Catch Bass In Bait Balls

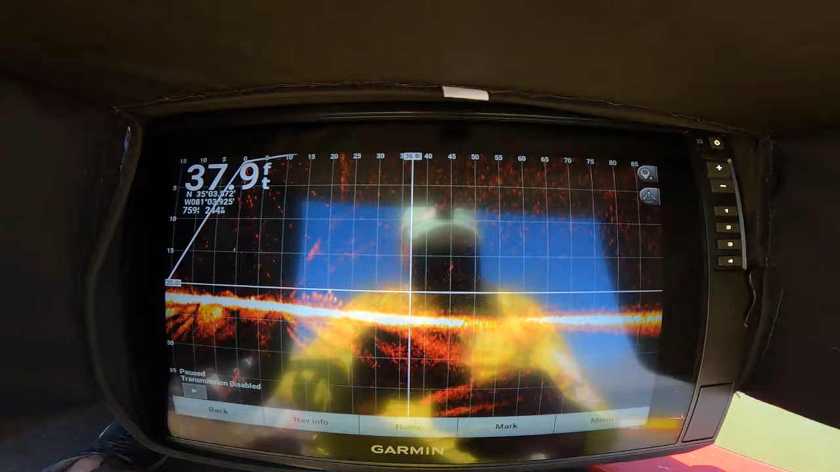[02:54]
On screen: depth 37.9 ft
if you can see this without all the glare.
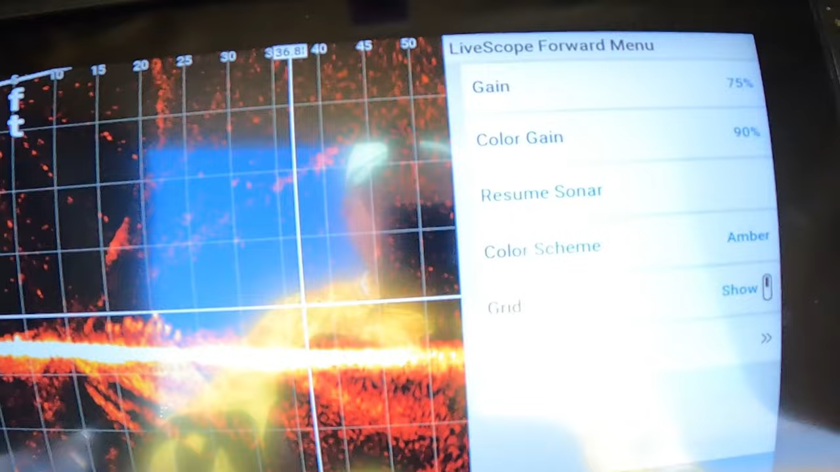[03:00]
So on my gain, I kind of run it a little bit high, between 70 and 75.
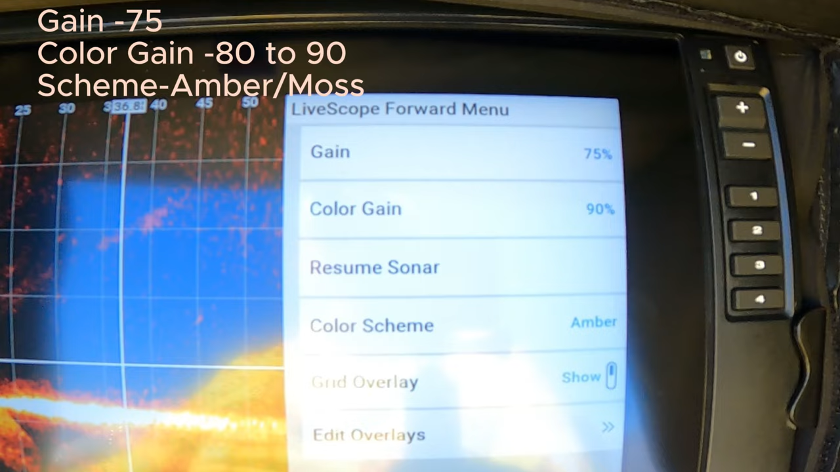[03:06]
My color gain, that's what's going to make your lures pop.
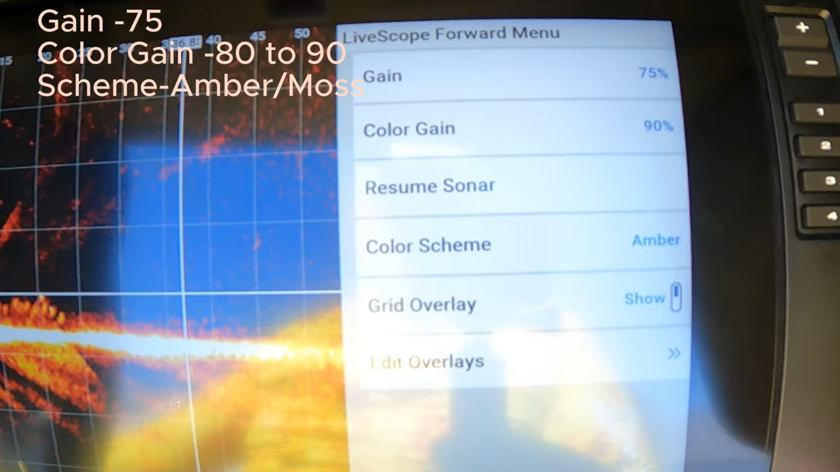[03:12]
So I run that between 80 to 90.
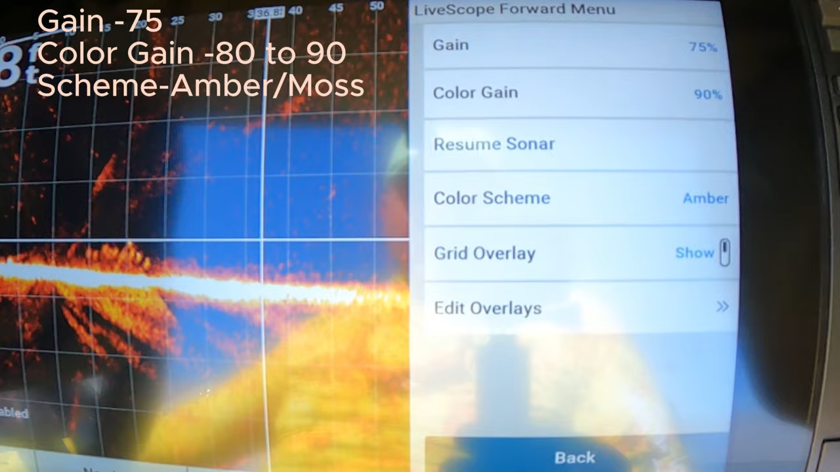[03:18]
And then on the color scheme, you know, whatever fits, whatever you can see best with your eyesight.
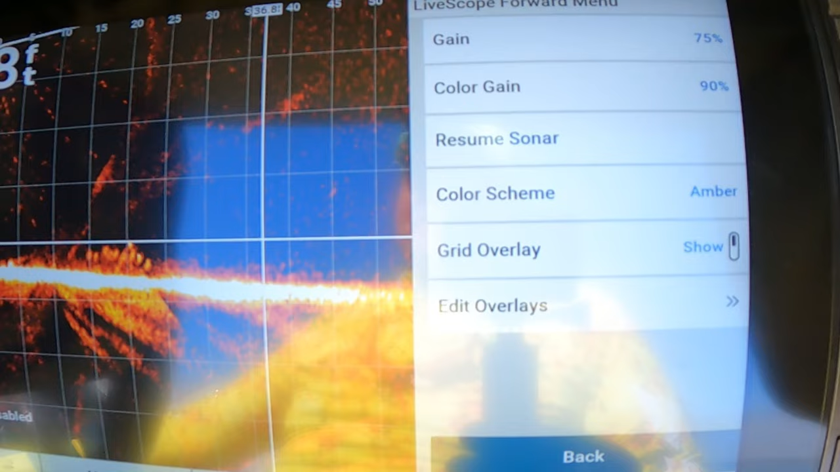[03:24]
I like the amber, I like the moss.
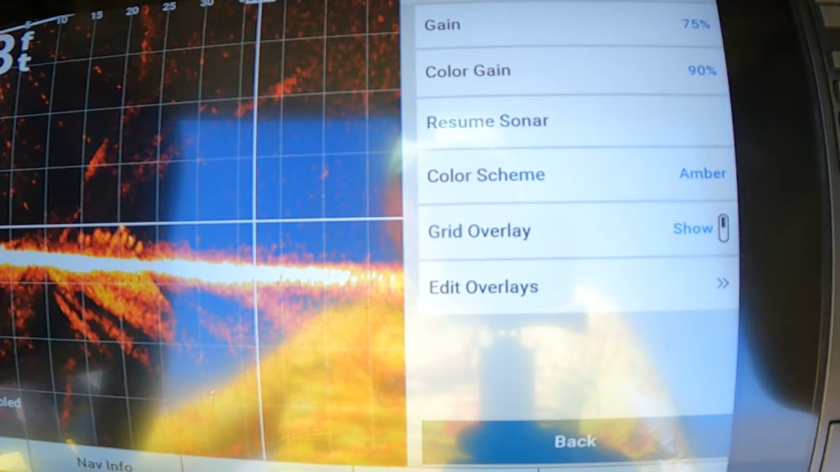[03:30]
I probably stick to moss more than anything, but I don't use the grid overlay. I'm actually going to take that off.
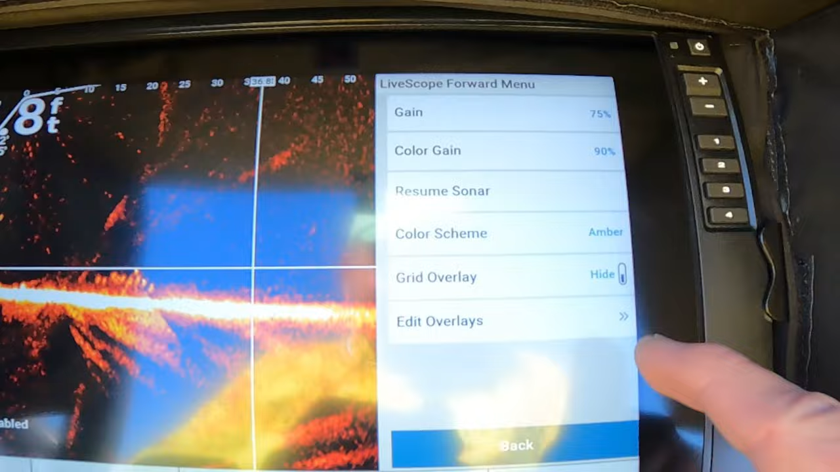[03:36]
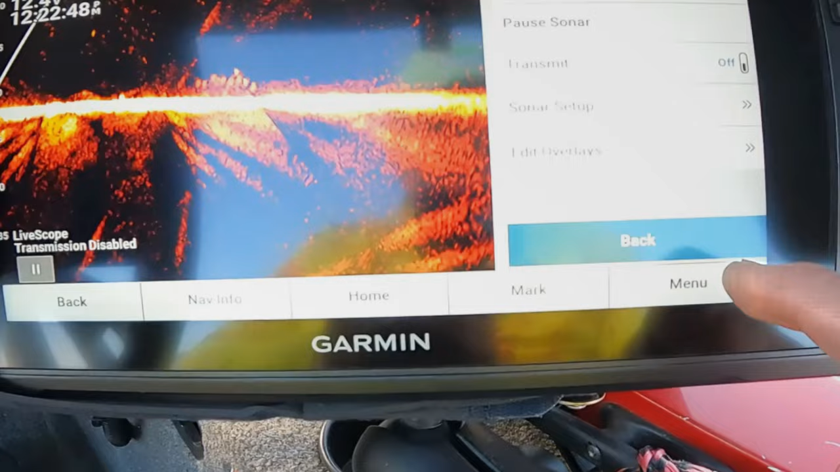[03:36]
So I'm under the sonar setup.
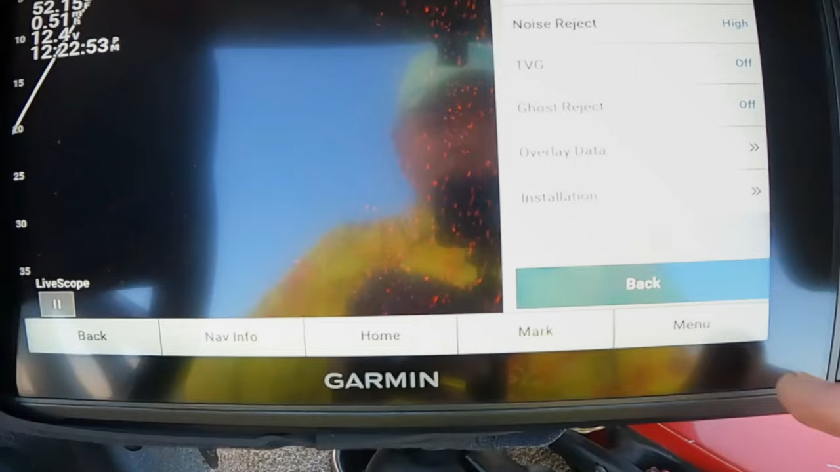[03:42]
Renoir's eject is on high. TVG is off.
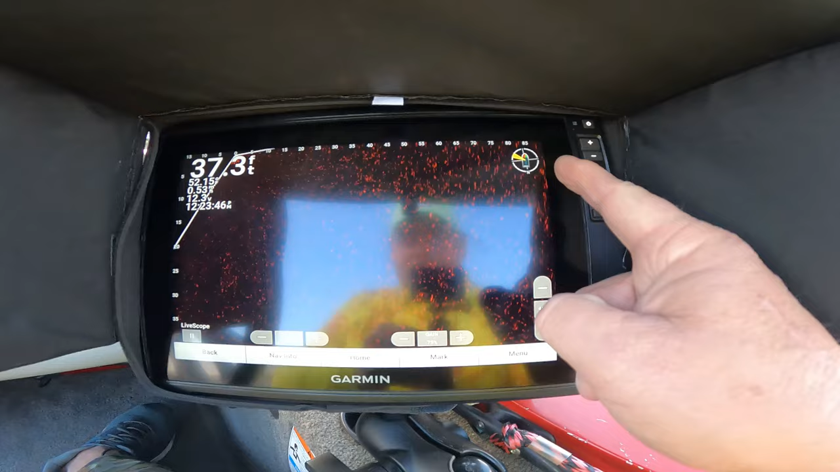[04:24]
Now, one thing I want to tell you, the little icon up here with the boat, unless you got Steadicast
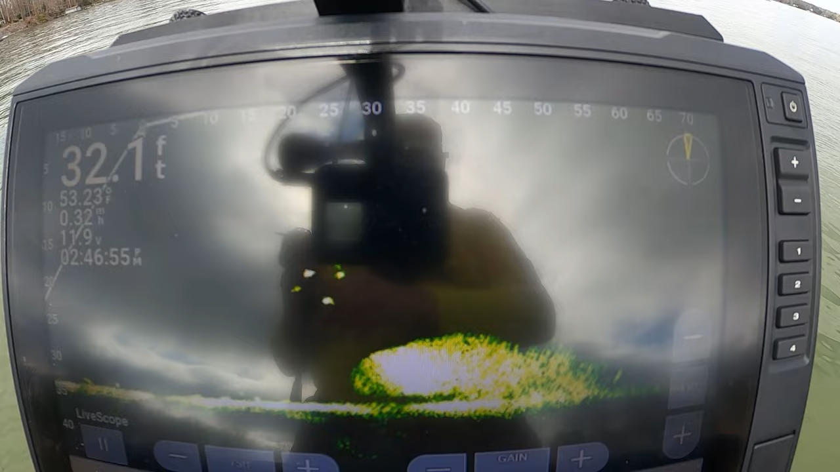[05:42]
On screen: depth 32.1 ft
About 20 feet out in front of me, guys. You see them just swimming around, hitting that bait ball.